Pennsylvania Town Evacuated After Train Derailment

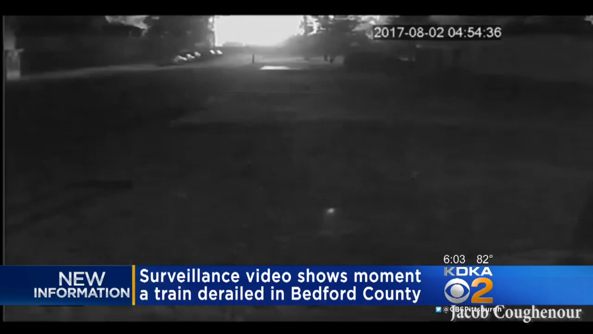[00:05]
The impact caused an immediate explosion as cars carrying propane and other flammable materials jumped the tracks.